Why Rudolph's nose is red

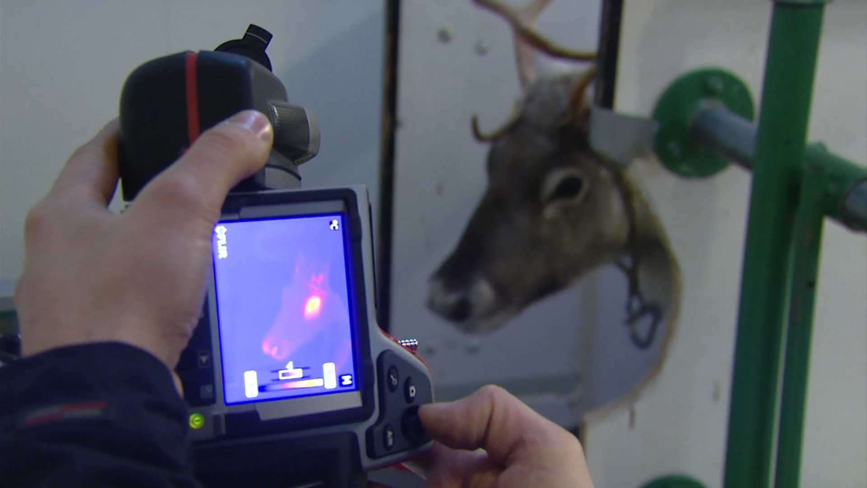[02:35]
We use a thermo-vision camera to visualize the changes in temperature profile.
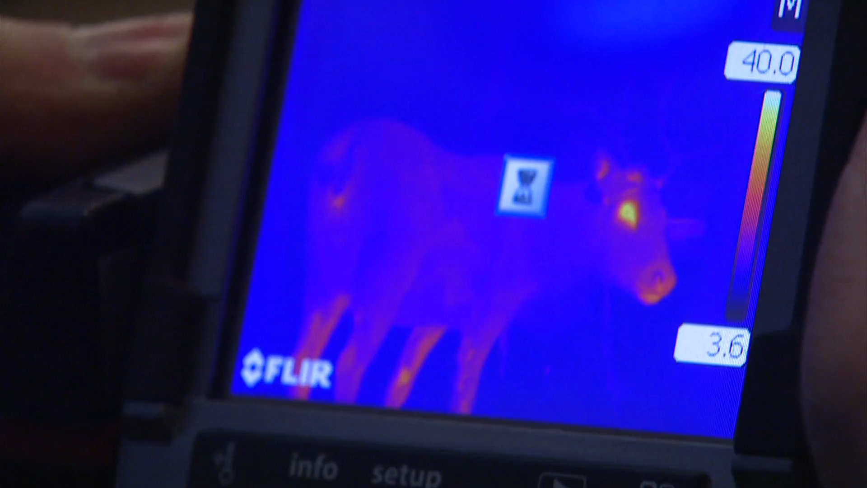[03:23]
Okay, so here we see how the function of the nose turns out in the infrared picture.
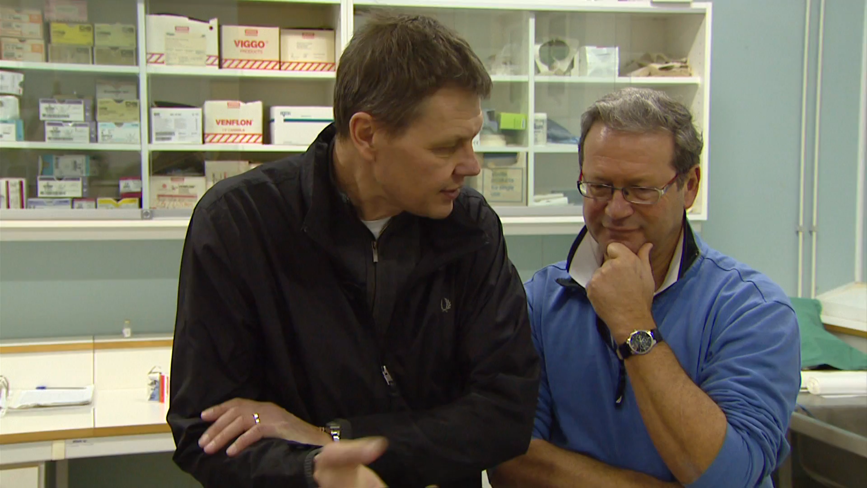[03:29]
As you see the coloration here which reflects the temperature,
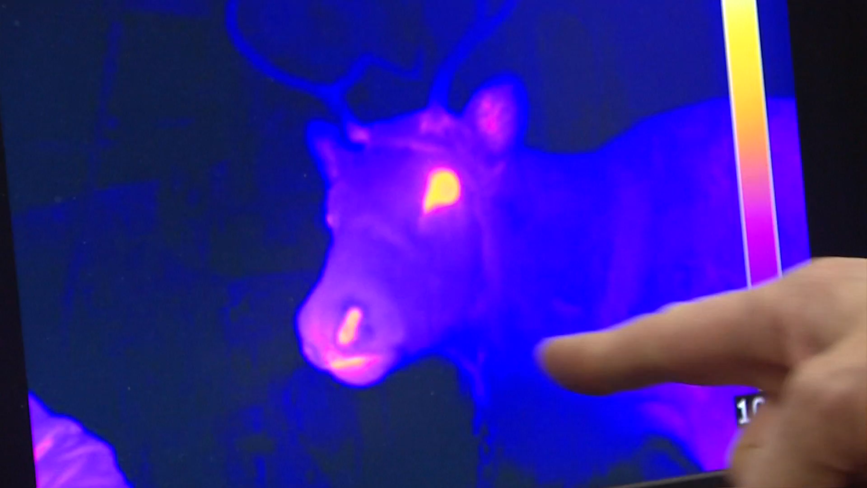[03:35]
high temperature when it is yellow,
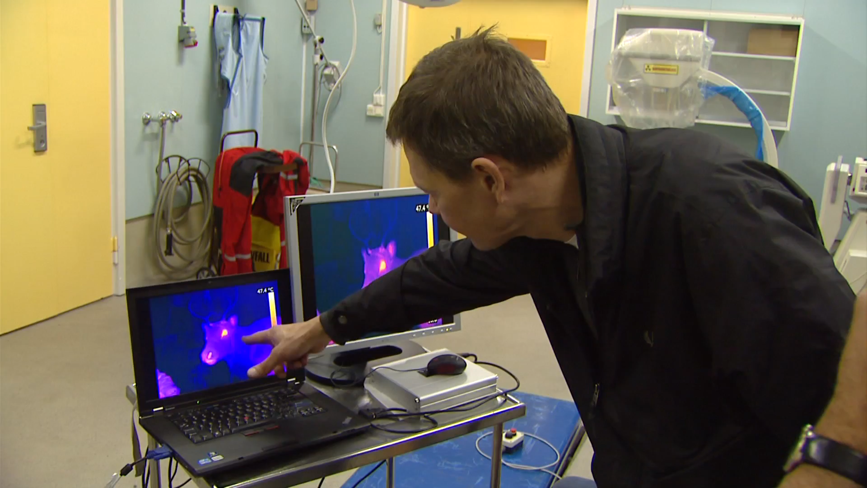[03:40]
stands out from the much colder other areas for example on the neck here
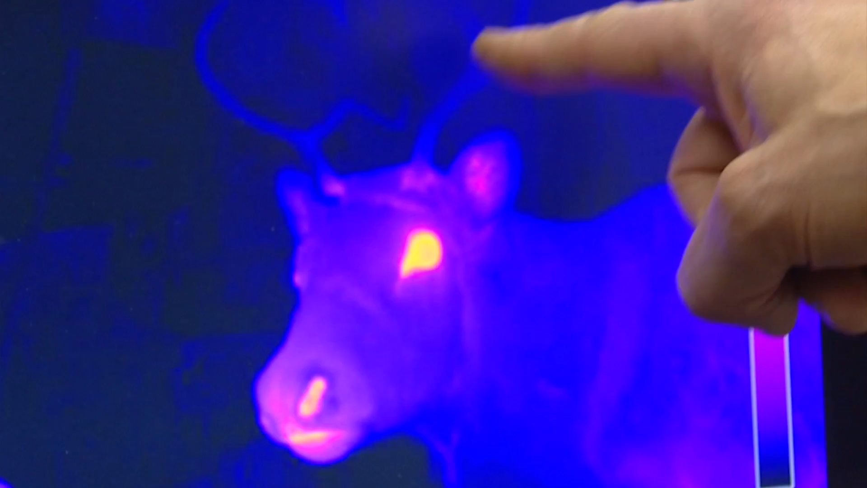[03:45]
and on the antlers which are obviously much colder. Rudolph's nose is really red. It definitely is.
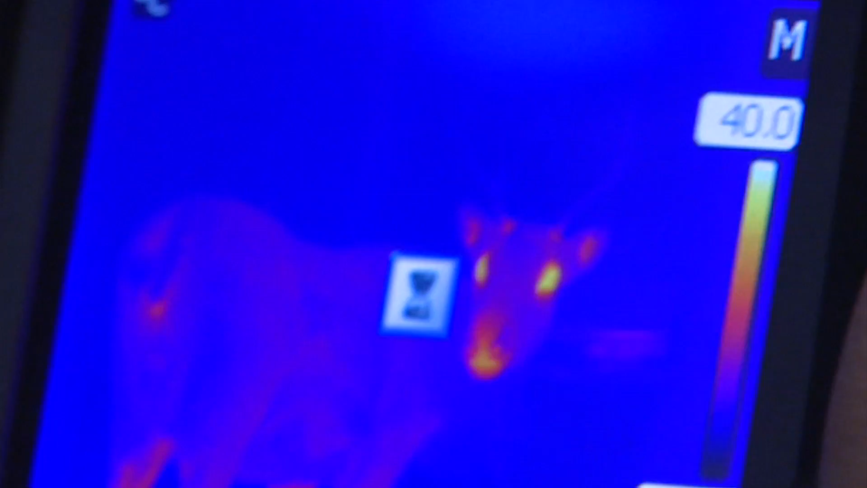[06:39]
Which of course explains why their noses are red, as we have seen in our experiment earlier this morning with the thermal camera. We can see the glands which produces the mucus.
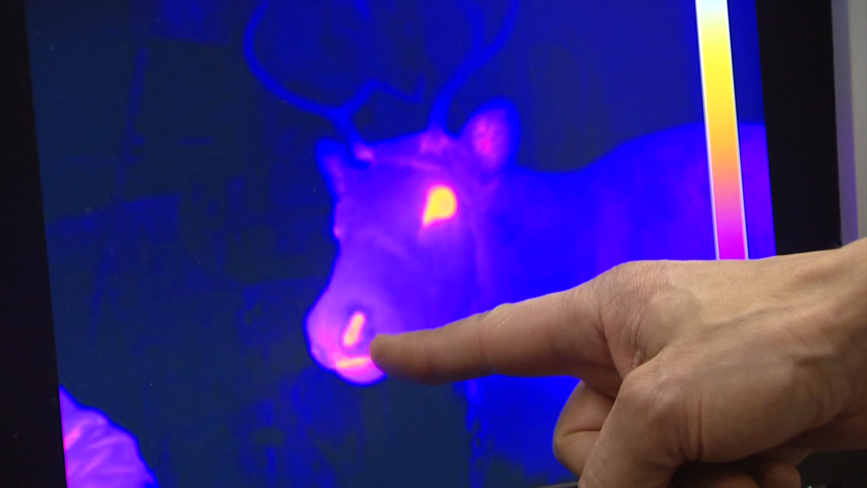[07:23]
So the nose is extremely important to reindeer in thermoregulation.
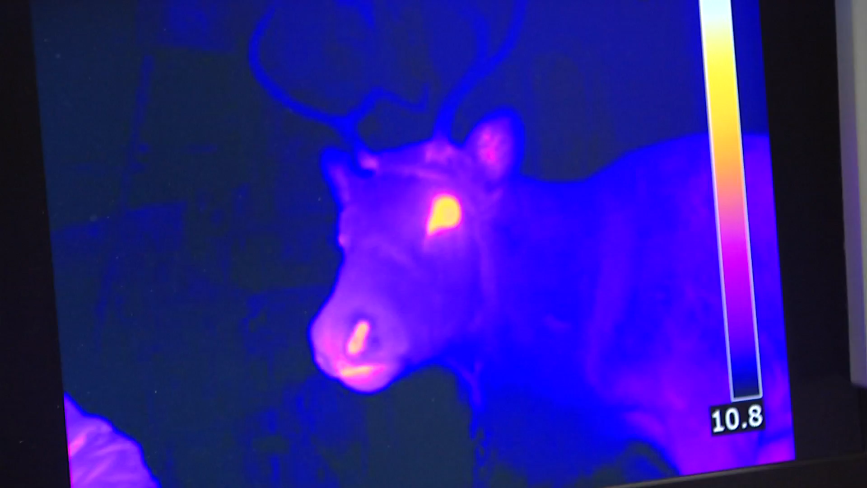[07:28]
And that's why Rudolph's nose is red.